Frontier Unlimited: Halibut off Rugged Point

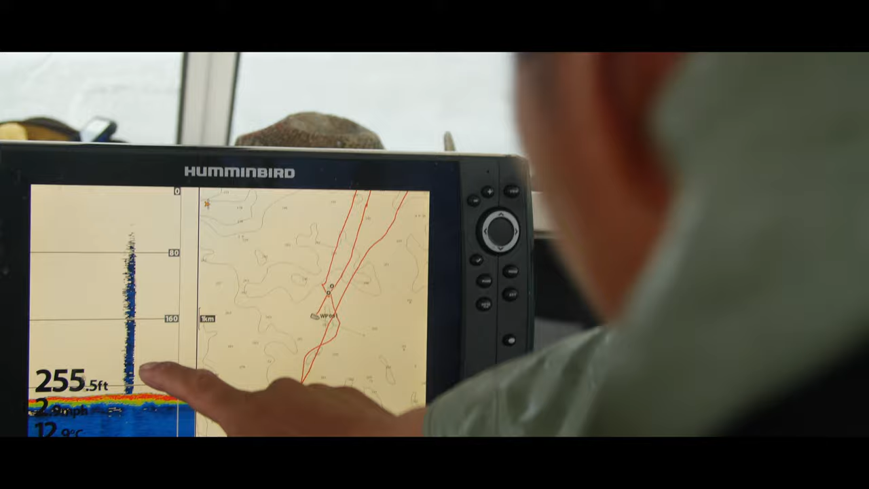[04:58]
On screen: depth 255.5 ft
You can see it in between those numbers here. Mm-hmm. See nothing today.